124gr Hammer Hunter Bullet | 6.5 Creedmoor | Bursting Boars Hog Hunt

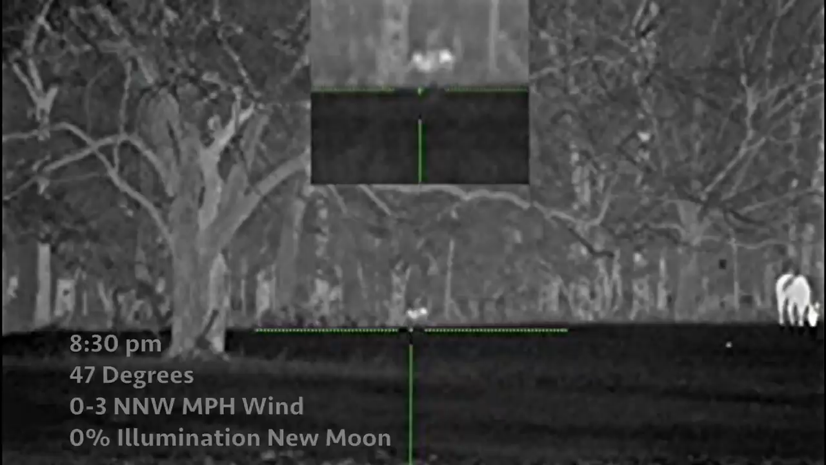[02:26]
these horses are new to this property and the hog wanted nothing to do with them he eventually
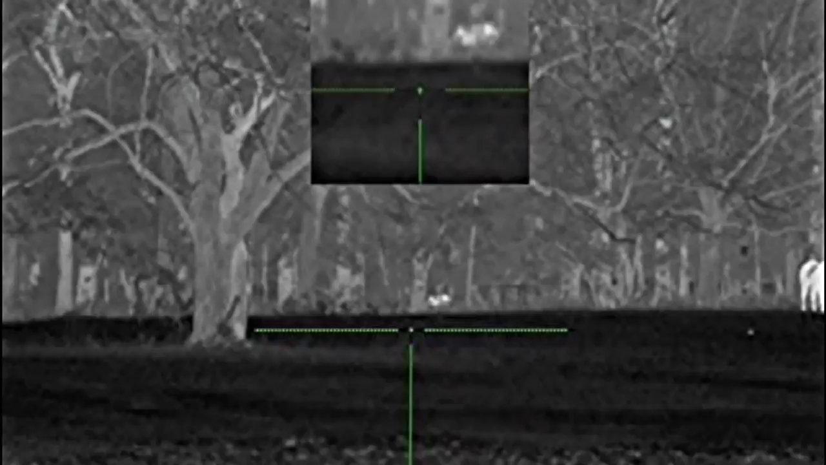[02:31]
meandered off 25 minutes later I scanned to the north to see these two hogs feeding I grabbed
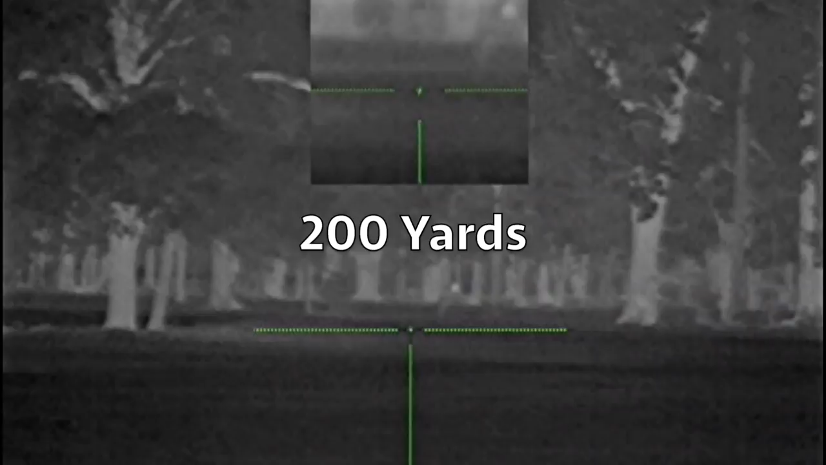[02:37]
my 6.5 preedmore mounted on my hog saddle and manfrotto tripod and quickly started working their direction
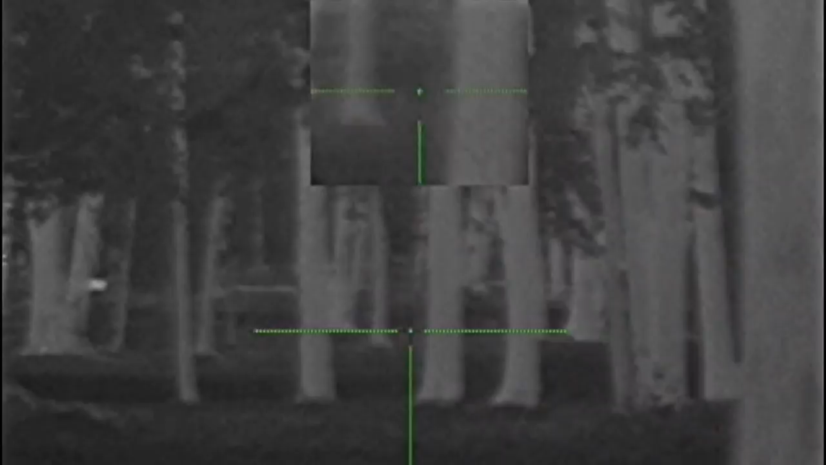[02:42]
when I got within 100 yards I scanned to see if the horses running away might have spooked them I needed to get closer to avoid the limbs and the foliage growth but there was a deep creek between me and them it
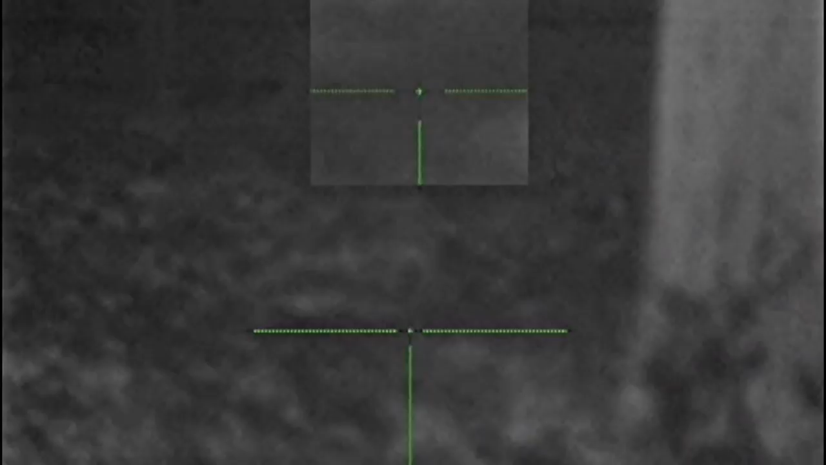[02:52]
was all or nothing the majority of the sounder had already worked too far north so I targeted the last two in the
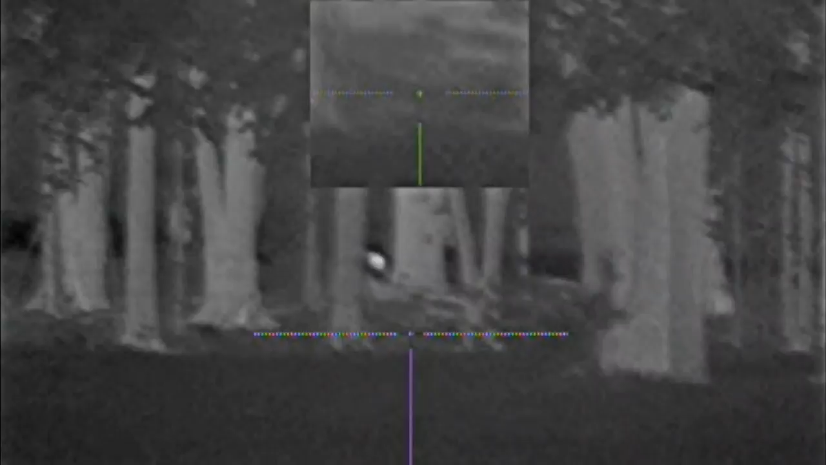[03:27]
the 124 hammer hunters slammed the first hog I
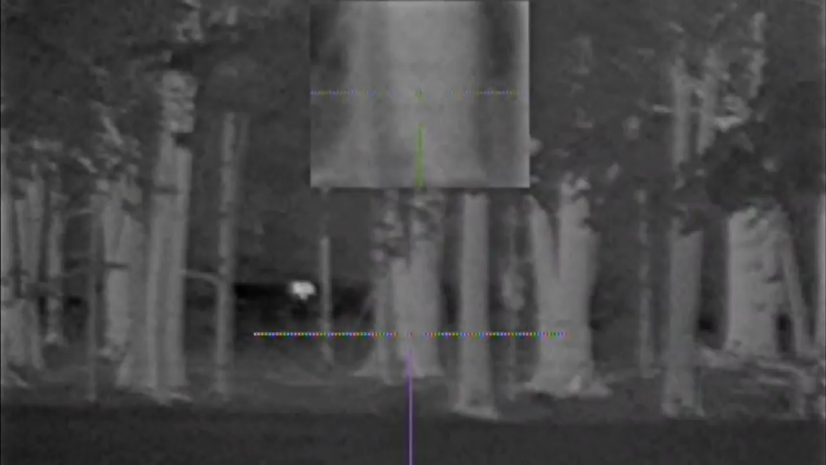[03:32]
shot farther back than I would have locked on the second boar but I was certain I heard solid contact this is the first hog I have taken with the 124 grain hammer hunters